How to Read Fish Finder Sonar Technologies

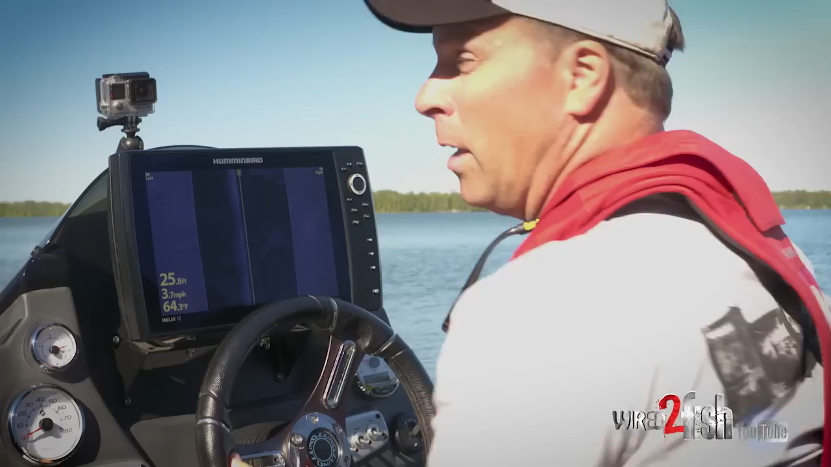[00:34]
On screen: depth 25.8 ft, water 64.3°F, speed 3.7 mph
You know for years as anglers we had 2d sonar and basically it shoots a sonar
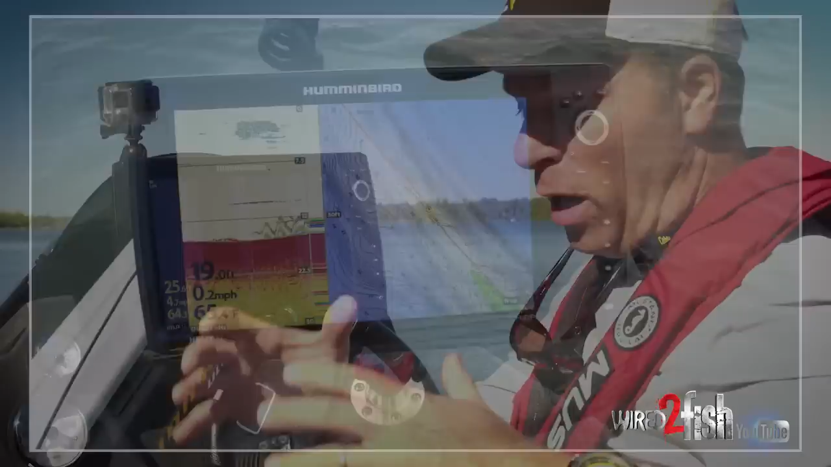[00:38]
On screen: speed 0.2 mph
beam straight down below the boat the tough part about that is you really only get
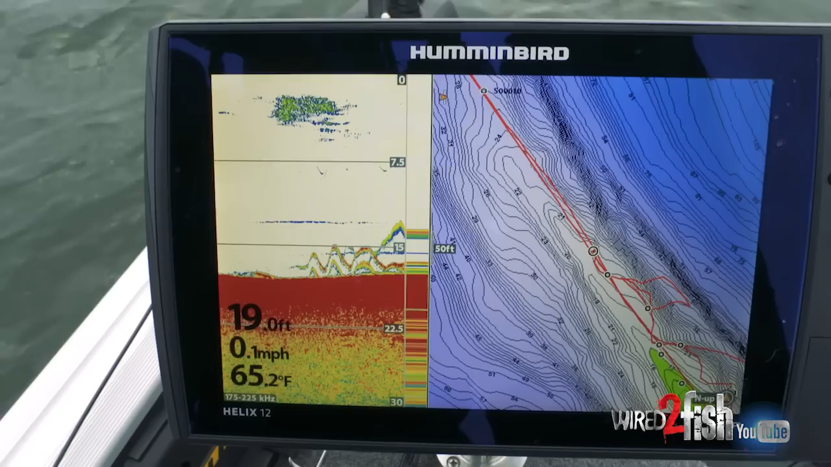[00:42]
On screen: depth 19.0 ft, water 65.2°F, speed 0.1 mph
a small amount of bottom coverage about a third of your depth so if I'm in 30 feet of water I can only see a 10 foot diameter circle but some really smart person at Humminbird said I'm gonna pioneer something different I'm gonna take that side imaging beam and I'm gonna point it out to the side to the left and to the right so a side imaging it allows you to cover water and find the structure in the fish at
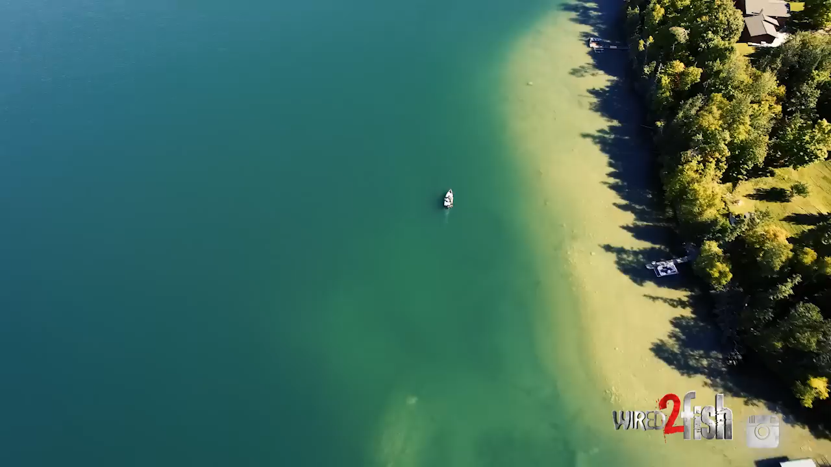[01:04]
a much faster rate than you could conventionally just looking down for instance
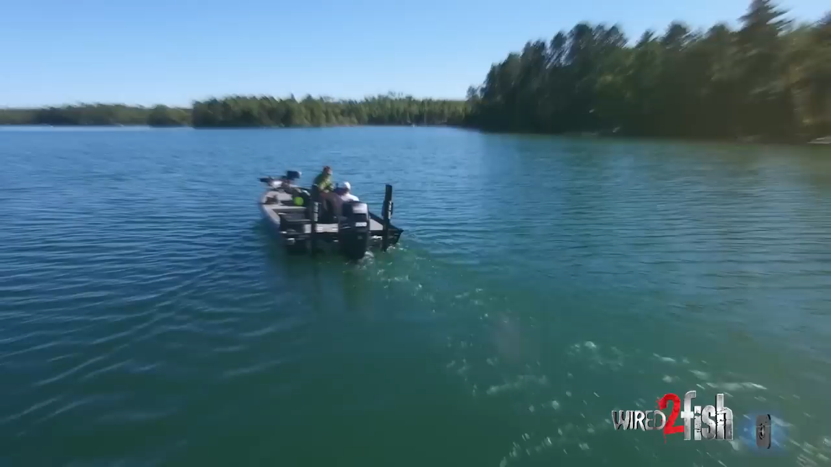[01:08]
you can look out to the left hand side 240 feet and to the right 240 feet for
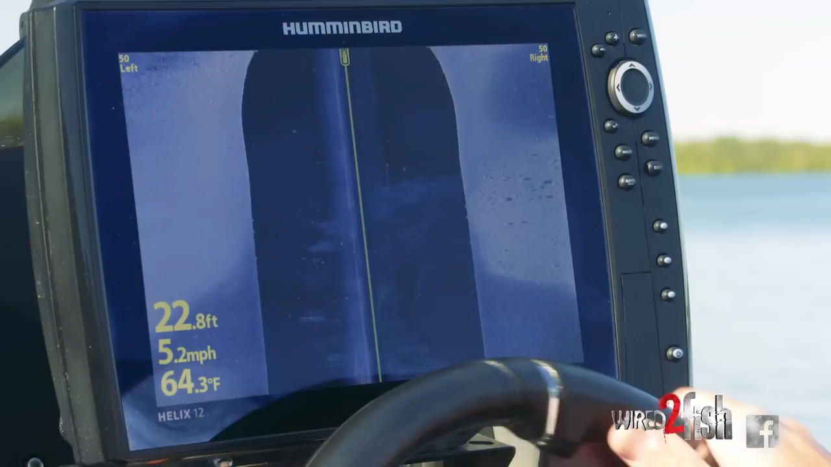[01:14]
On screen: depth 22.8 ft, water 64.3°F, speed 5.2 mph
a total coverage of like 480 feet the first thing that I want to look at are rocks fish tend to hang around rocks there's lots of food and we're gonna go over a boulder field now there's a mix of pumpkin
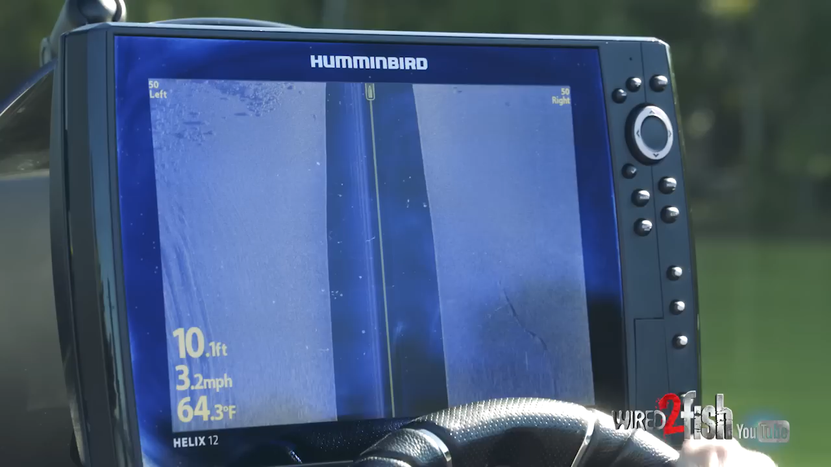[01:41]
On screen: depth 10.1 ft, water 64.3°F, speed 3.2 mph
I'm coming up from big flat and you can see there's really nothing there well fish like to hang out by something I got a ton of like basketball
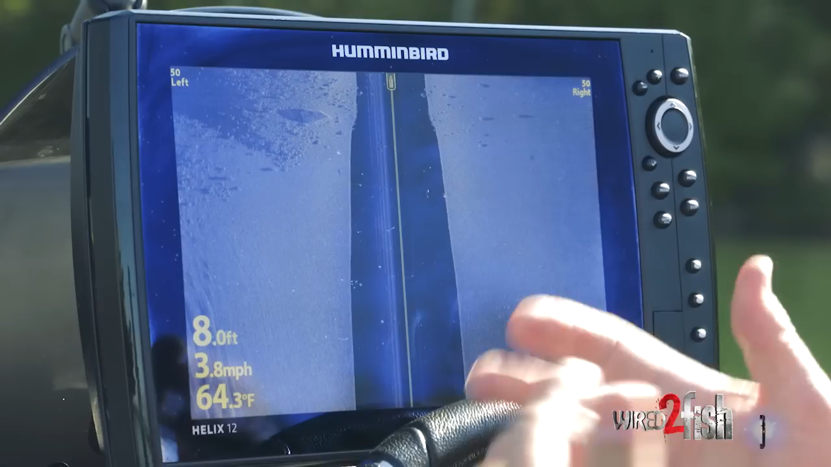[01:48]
On screen: depth 8.0 ft, water 64.3°F, speed 3.8 mph
sized boulders over here and there's a really good sharp one you can see the edge on that one and look
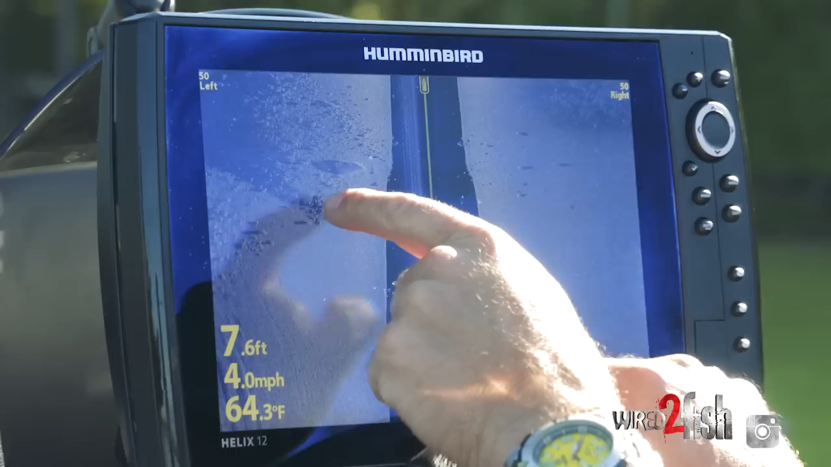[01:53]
On screen: depth 7.6 ft, water 64.3°F, speed 4.0 mph
behind that rock there's a shadow so when the sonar beam hits
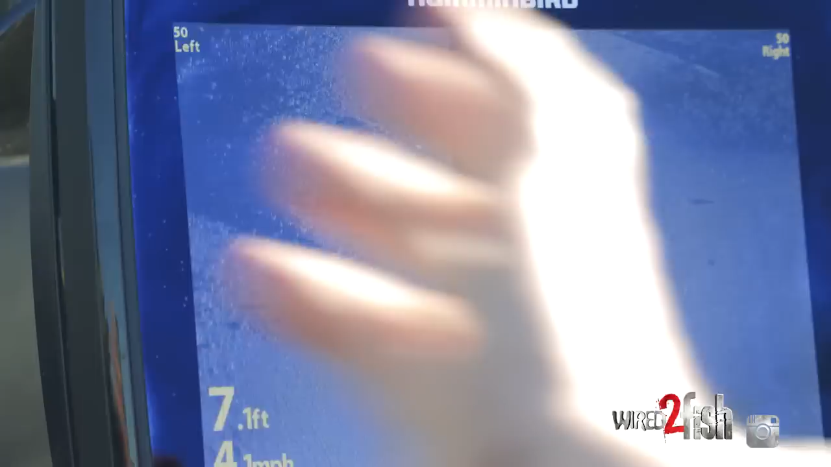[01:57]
On screen: depth 7.1 ft
the face of that rock and bounces back we get a great return but on the backside there's really
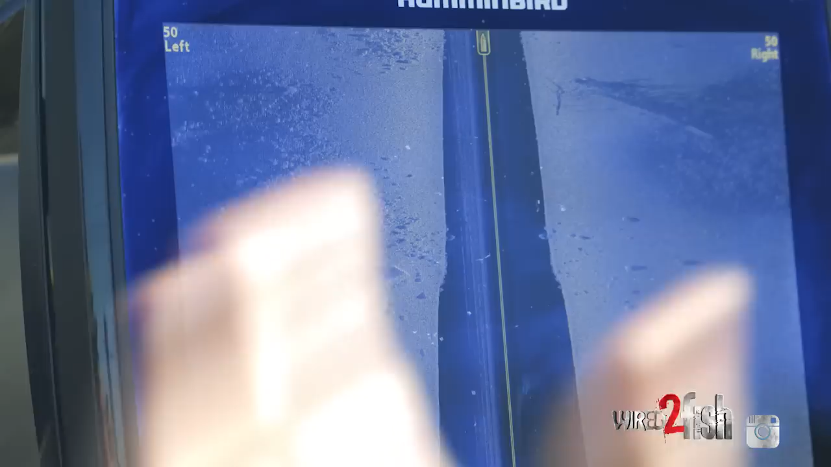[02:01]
no sonar so your unit actually paints in a shadow behind there sometimes when you're looking at wood or even rocks you
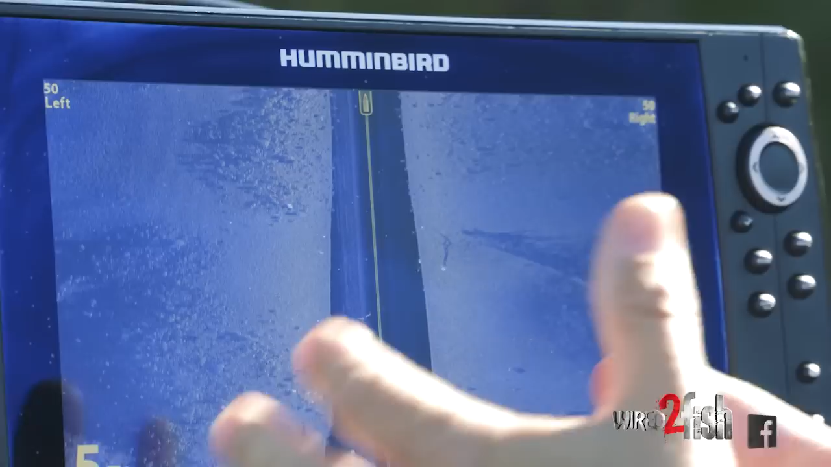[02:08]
can see that something is there by the shadow and not even by the reflection take a
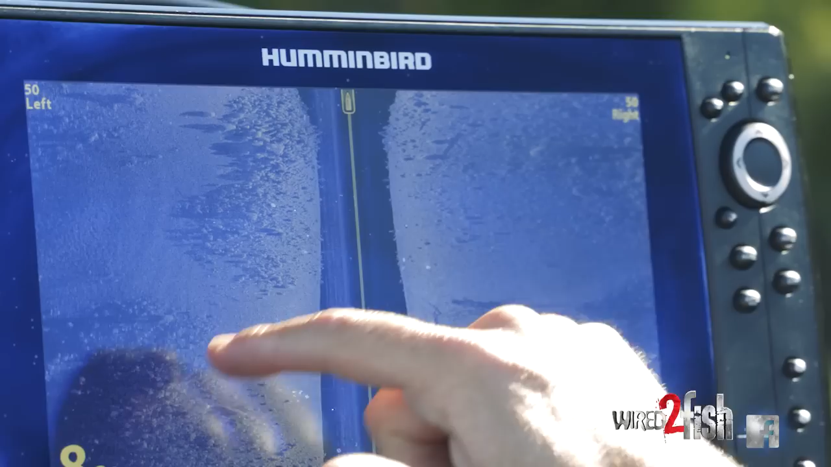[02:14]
look here there's a big boulder field some really nice mixed sized boulders in through here and then some
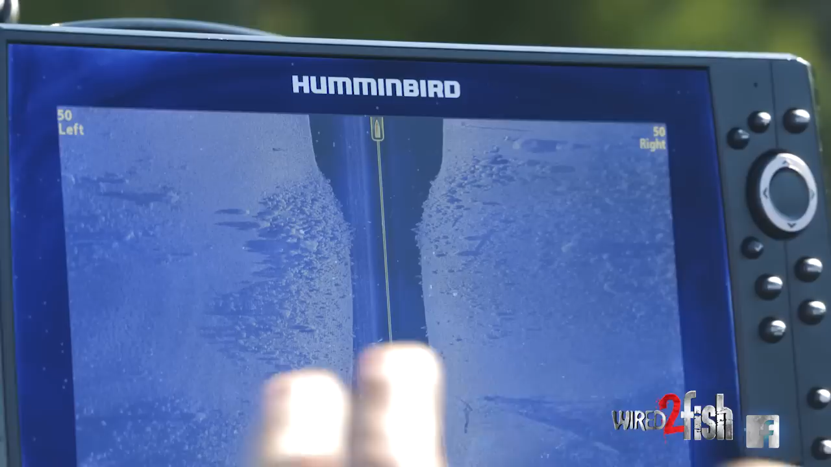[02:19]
really big ones so fish love to find an ambush point and look at this one over here you got a
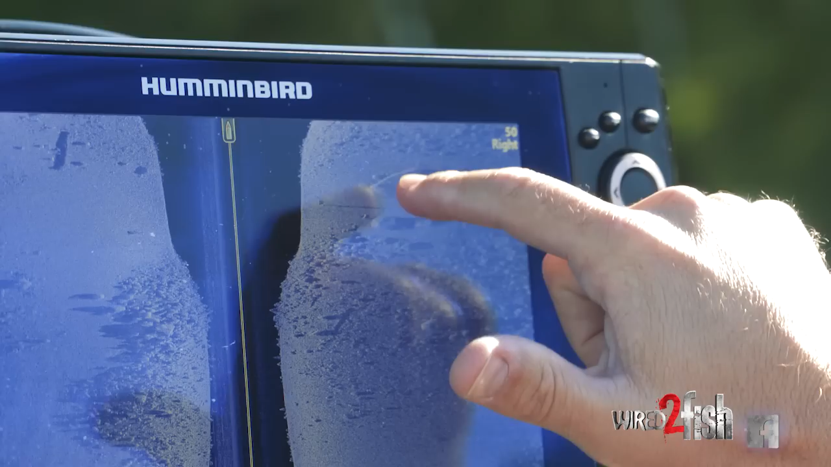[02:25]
hard face it's really bright you get a really great return off the sonar there and again that shadow is back behind
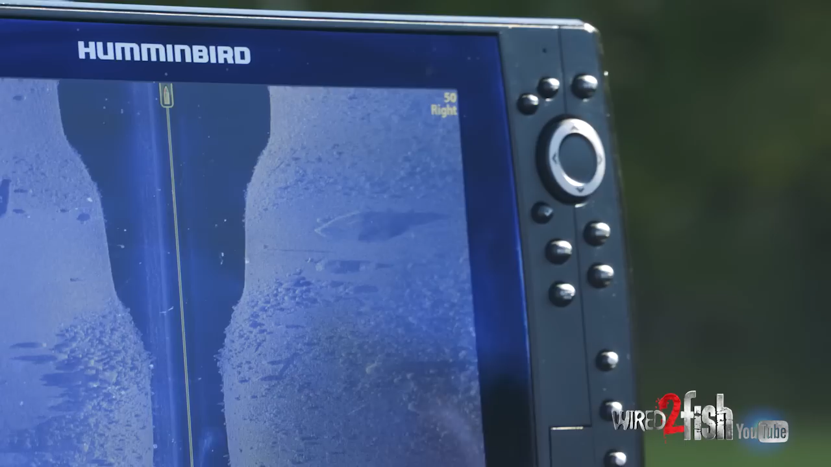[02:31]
that big boulder showing you it's really big and the sonar is not getting past there